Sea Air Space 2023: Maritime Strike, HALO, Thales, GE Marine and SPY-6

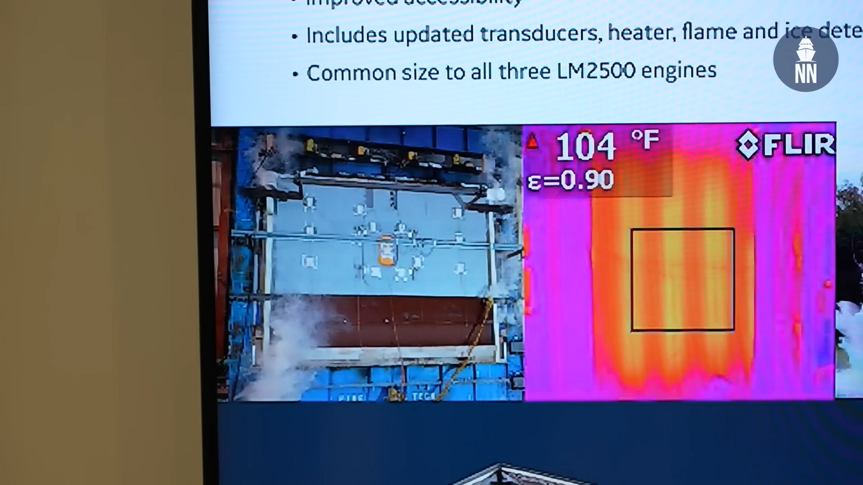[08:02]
On screen: spot 104°F
uh there's significantly less heat about 25 to 50 degrees uh fahrenheit less heat rejected into the engine room
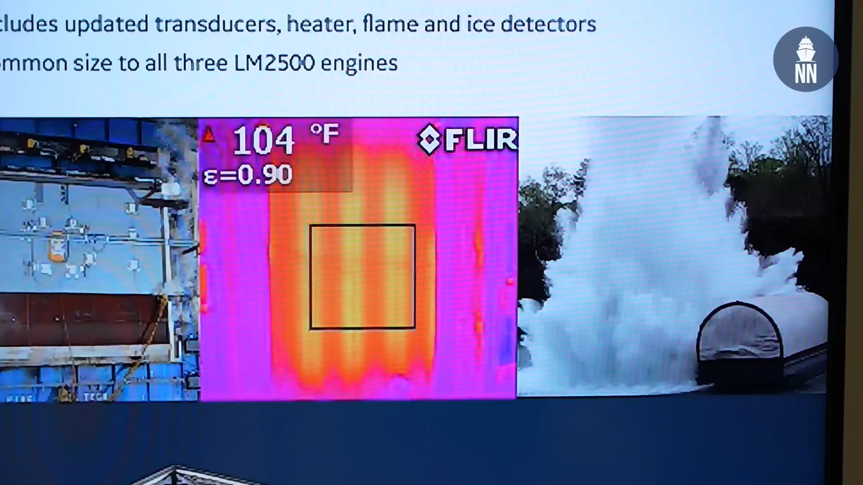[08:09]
On screen: spot 104°F
about 60 percent less noise coming from the engine uh and then it's also composite so there's no not